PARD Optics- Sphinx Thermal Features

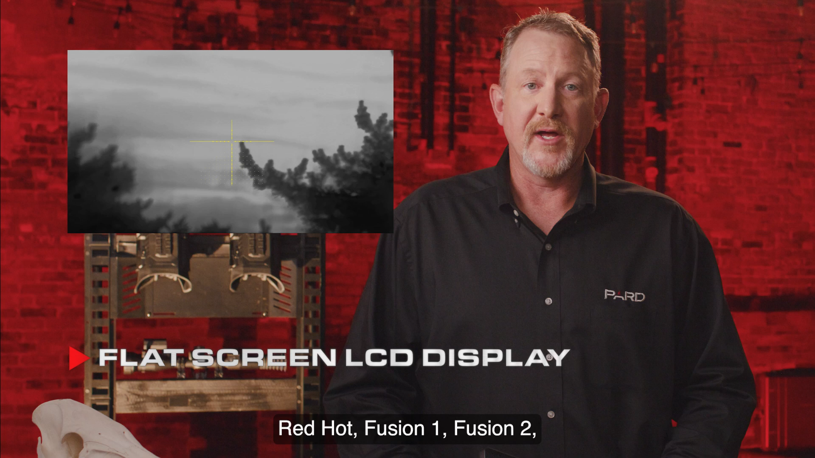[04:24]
PARD offers white hot, black hot, red hot, fusion one, fusion two, iron red one, and iron red two options to meet your individual needs.
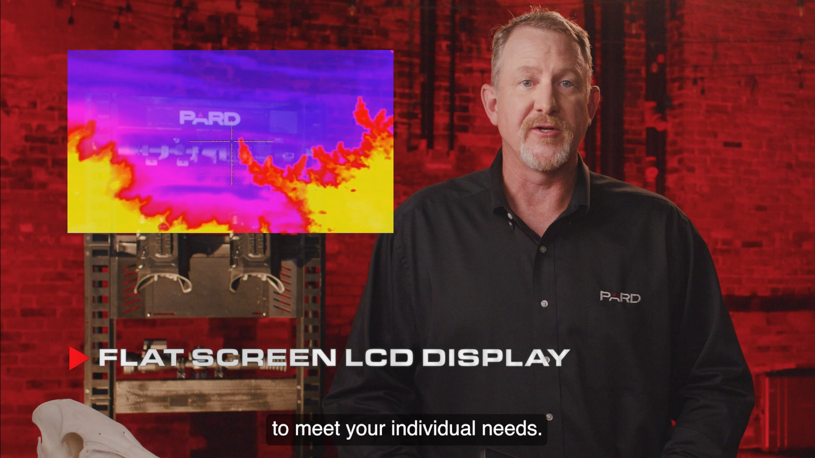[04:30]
The Sphinx also includes six reticle styles and four individual reticle colors to accommodate your individual preference.
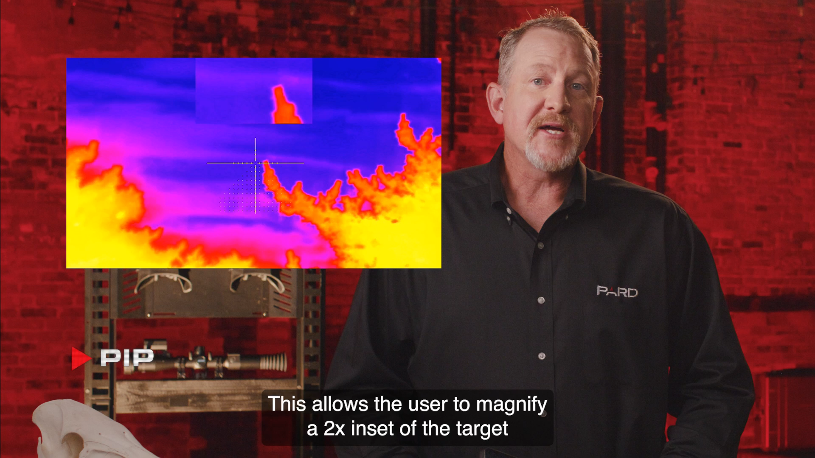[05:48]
This allows the user to magnify a 2x inset of the target that can be viewed picture in picture over the main image. Laser Rangefinder.